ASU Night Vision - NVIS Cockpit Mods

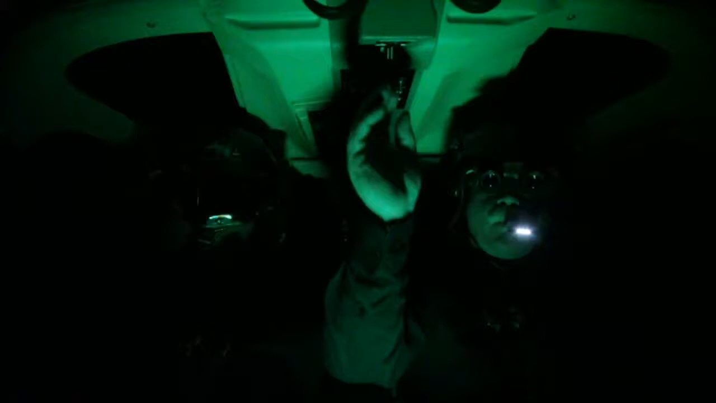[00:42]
Installation of an ANVIS compatible lighting system into your rotor
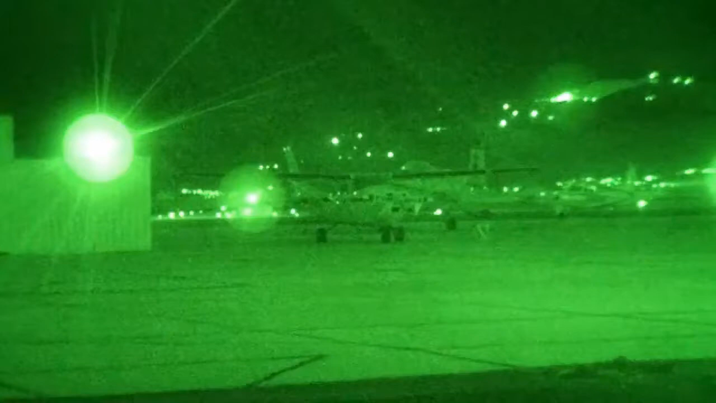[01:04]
lighting produces blooming excessive glare and reflections into the pilot's field of view.